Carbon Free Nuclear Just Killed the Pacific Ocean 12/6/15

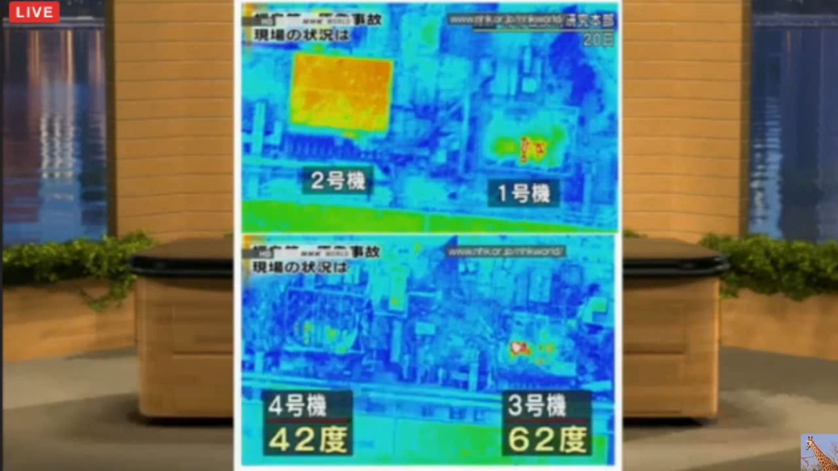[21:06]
When we know they're all like, all four reactors are like that.